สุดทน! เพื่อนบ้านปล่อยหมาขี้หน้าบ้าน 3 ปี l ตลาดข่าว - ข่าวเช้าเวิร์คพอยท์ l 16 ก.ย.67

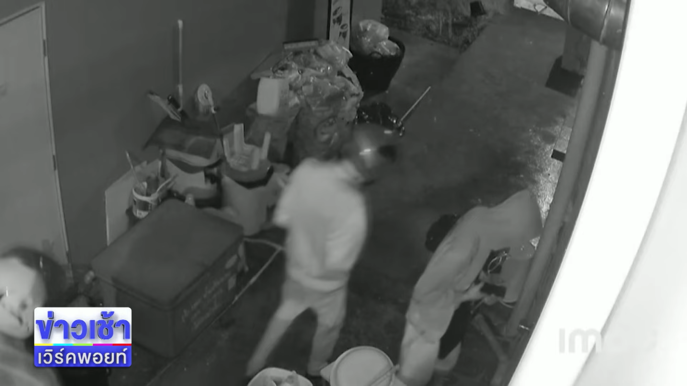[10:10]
ร้ายก็ไปงัดร้านทองข้างๆและก็ได้ขโมยเอาไอพัดที่อยู่ร้านทองไปทันทีที่รู้ตัวเธอก็ไปแจ้งความไว้อีกครั้งแต่ว่ารอบนี้ตำรวจบอกว่าให้ร้อยเวนคนเดิมเข้ามา
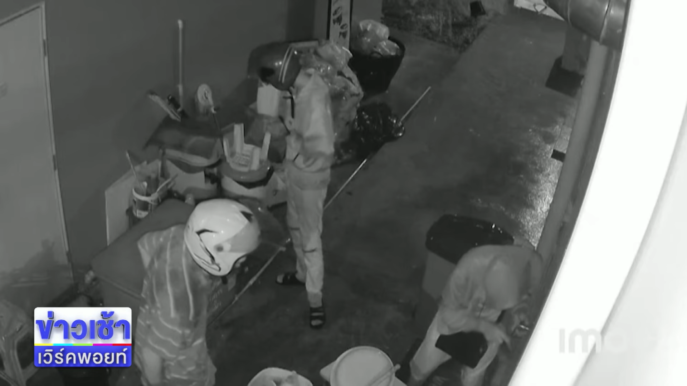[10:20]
จะมาโจราะแจ้งความ เพราะมันค่ายไปดูที่ร้านทีว่า มีร่อง 100 ถูกคนร้ายใช้ไครครว cane
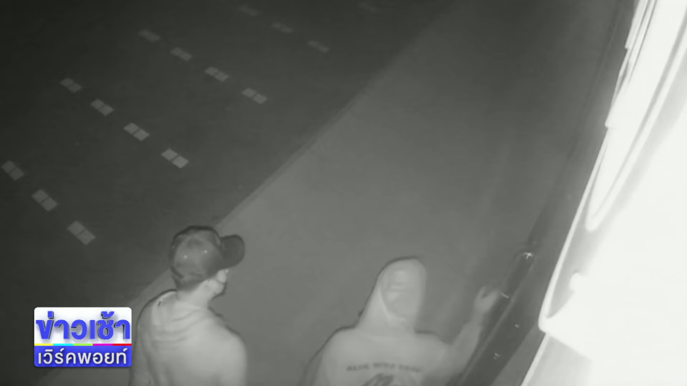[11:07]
แก็บ และก็ใส่แมส ปิดบังใบหน้าแบบมิดทิตมางัด และก็ดึงประตูหน้าร้
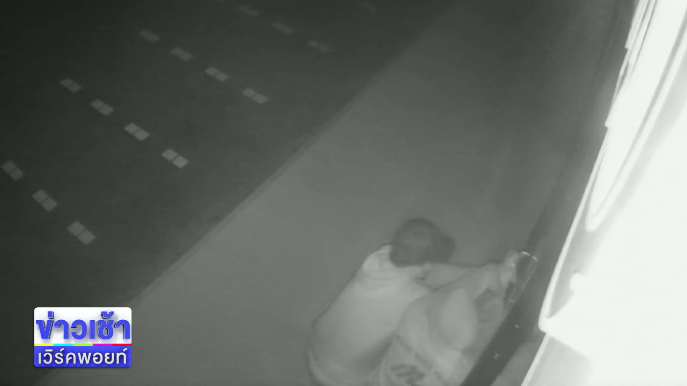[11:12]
านจดเปิดออก และเข้าเข้าไปในร้านไปรือคนสิ่งของและก็ไปขโมย iPad ของร้านไป iPad ก็มีมูลค่าเมื่อน 2,
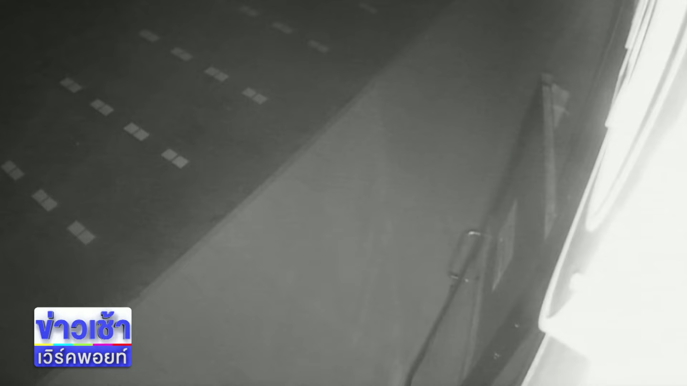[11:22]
900 บาทนี้ไปว่าอย่างนั้นเพราะดีที่เธอล็กห้องร้าน ห้องหลังร้านเอาไว้ทำให้คนร้านไม่สามารถเข้ามาขโมยของ ทรับสินในร้านได้อีกเหตุการณ์ที่เกิดขึ้นเธอบอกว่า เธอทำให้เธอตกใจเป็นอย่างมากเนื่องจากว่าเป็นครั้ง